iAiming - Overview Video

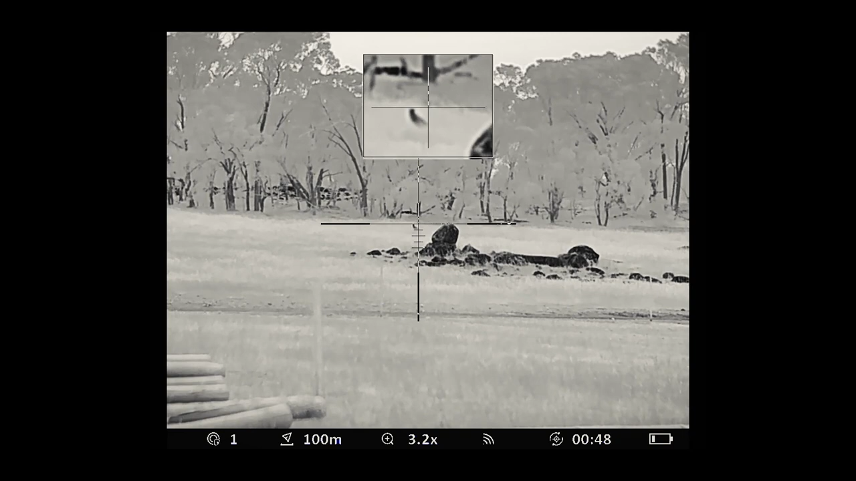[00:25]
So the first thing we need to understand is these are a thermal rifle scope.
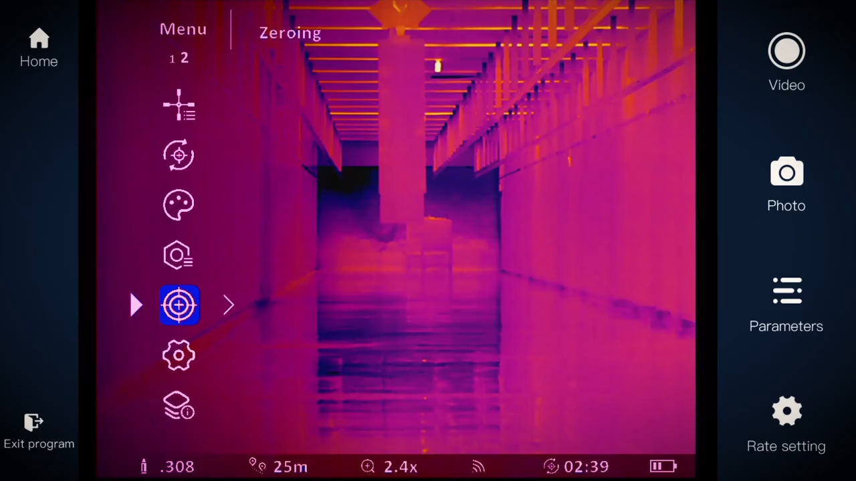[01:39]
So we start with selecting auto zero on the optic menu,
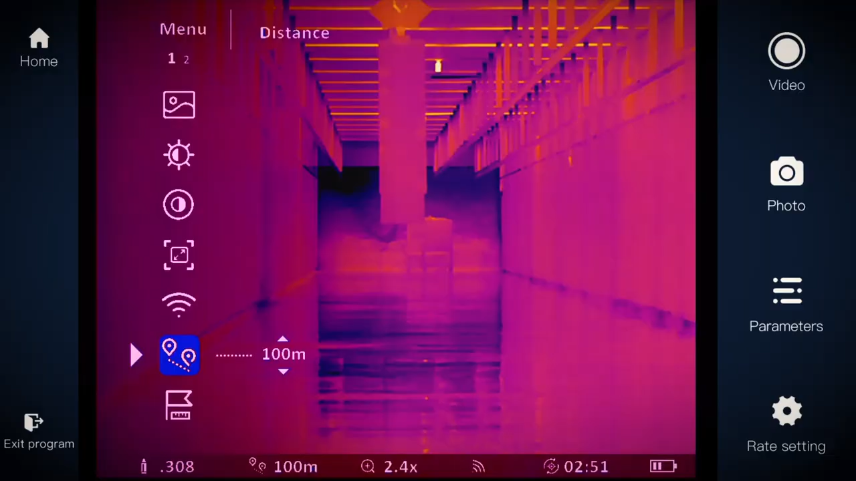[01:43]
set your target at 25 meters and fire the shot.
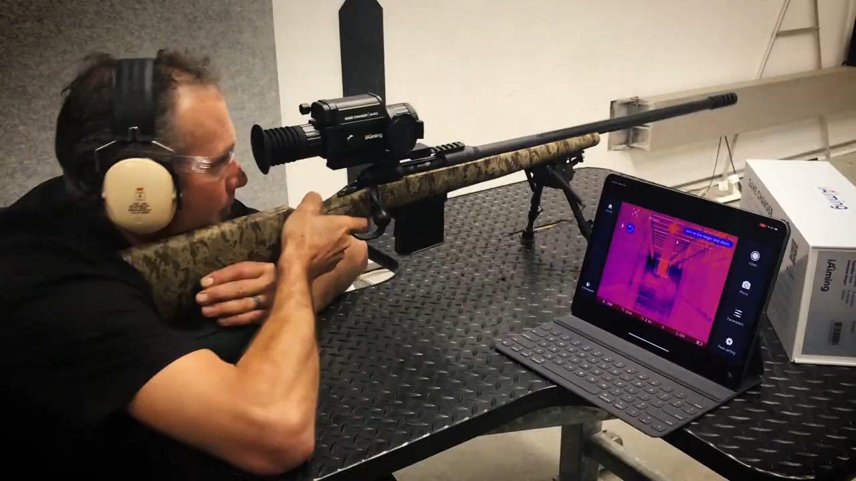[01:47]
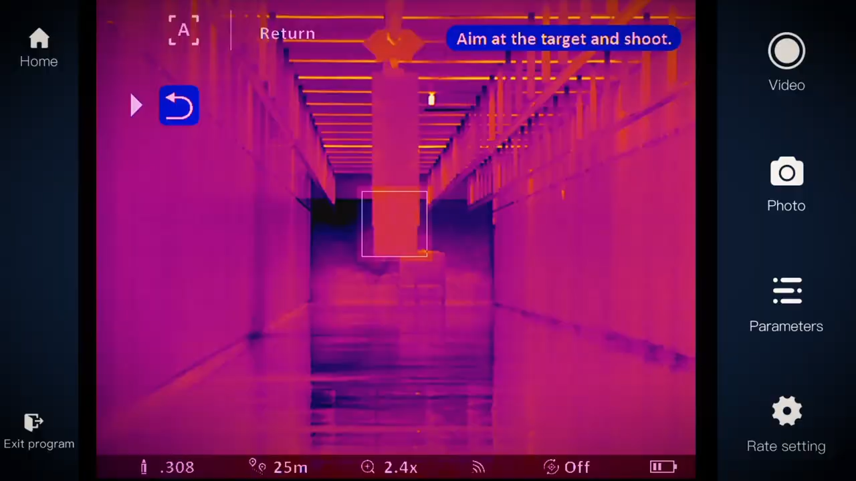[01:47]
The thermal scope will pick up the heat signature from the bullet hole and zero your reticle to that point.
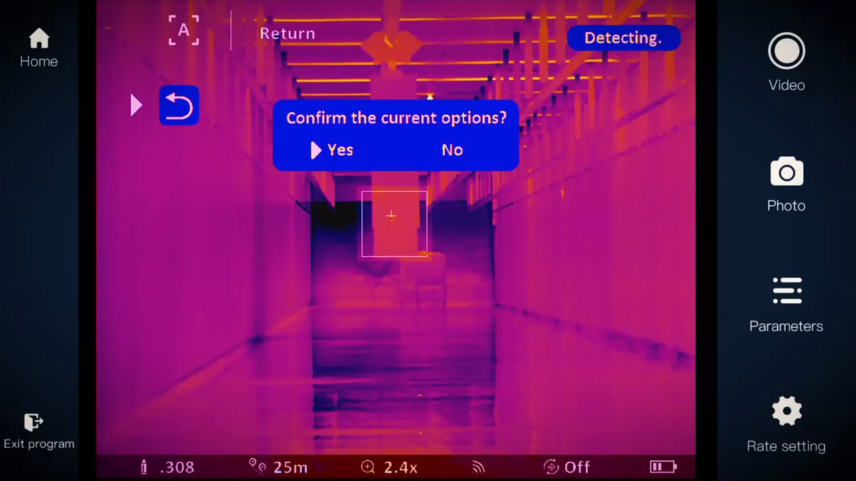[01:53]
So this thermal optic can be sighted in through the day or the night. One shot and you're ready to go.
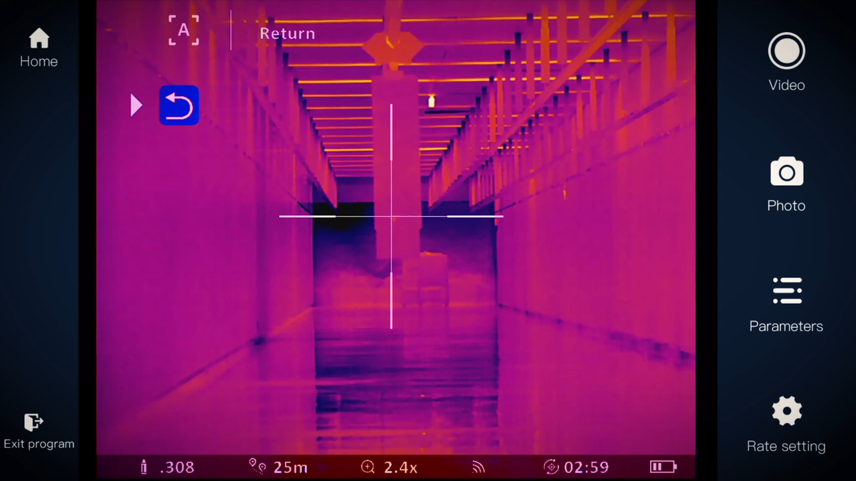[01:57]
It's that simple.
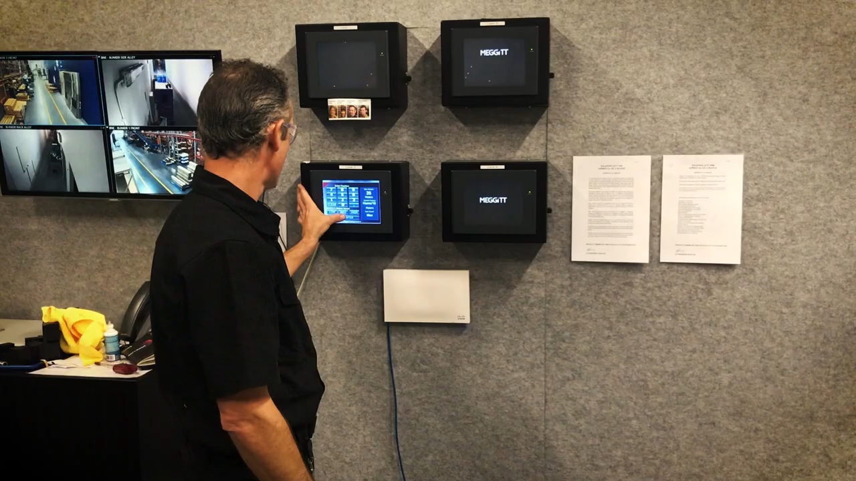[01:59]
So what I'm going to do is run that target down to 100 now.
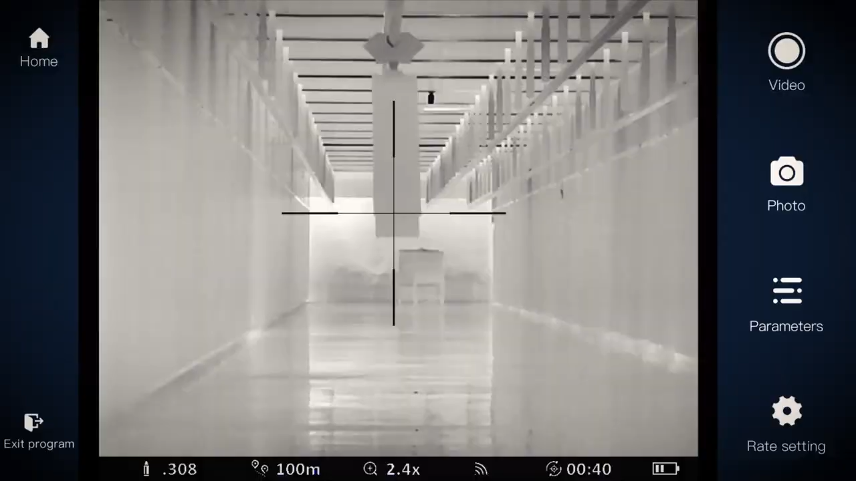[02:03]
Fire one shot which should leave a heat signature. Fire one shot.
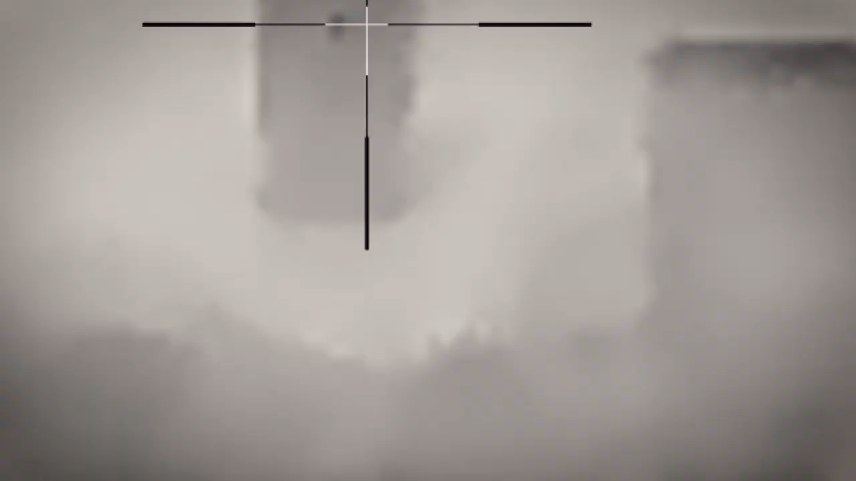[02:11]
Then I'll follow up with two other shots that should land on that heat signature.
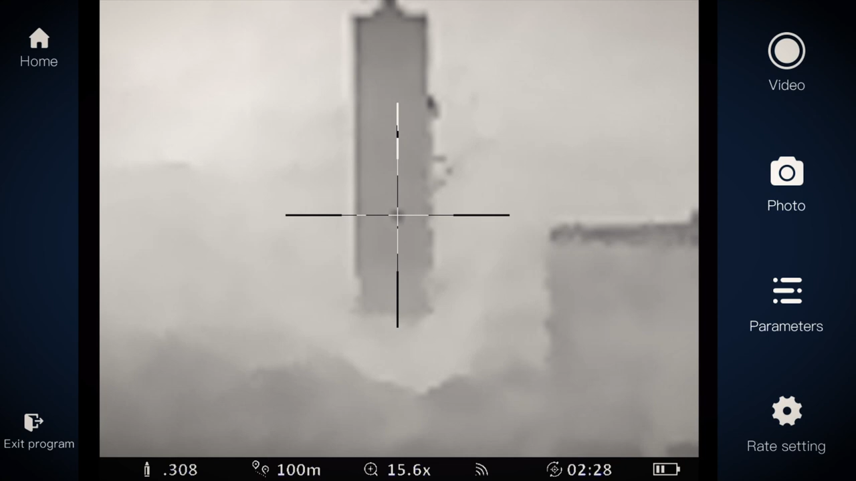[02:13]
So here we are.
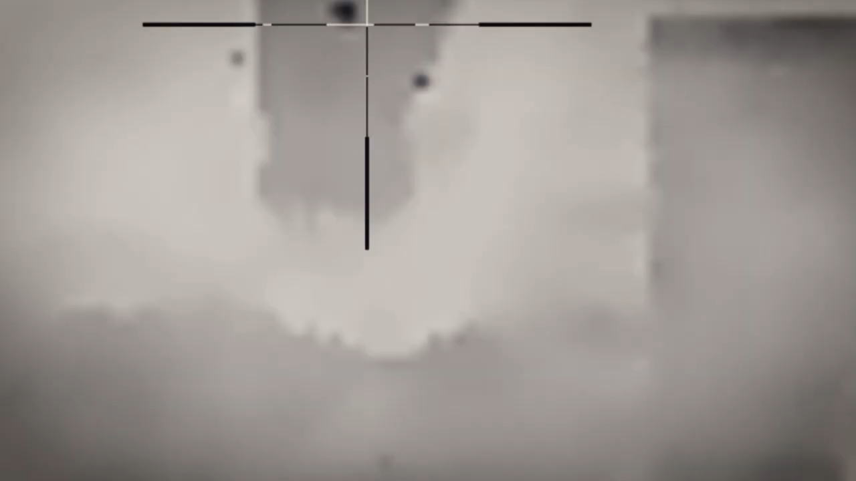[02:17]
We've got our target back.
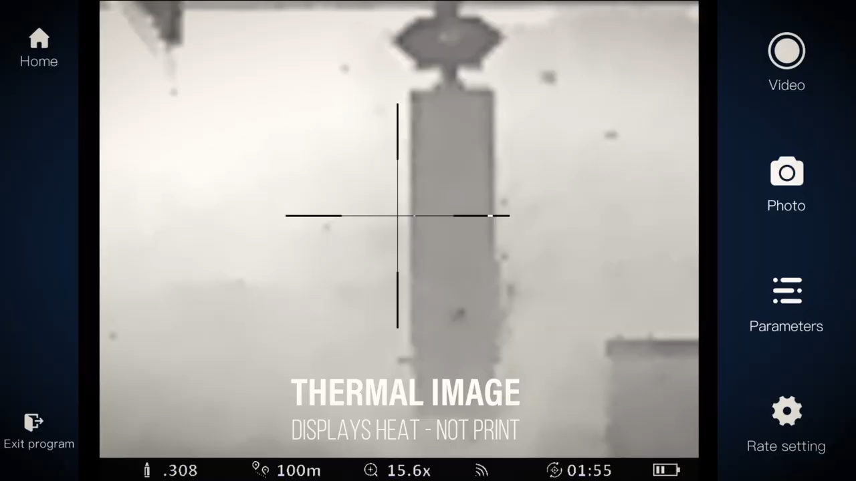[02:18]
I can't see the pattern on the target so I didn't have a reference point to aim at.
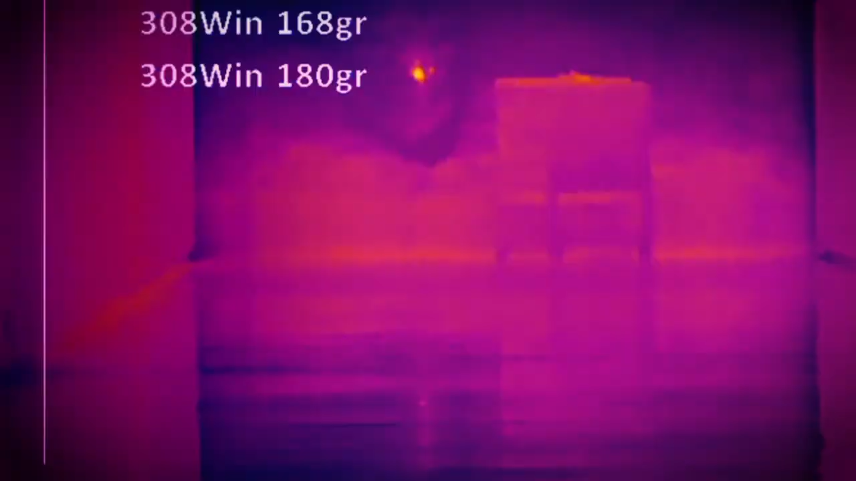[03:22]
The eye aiming ballistics computer aids you in bullet drop compensation.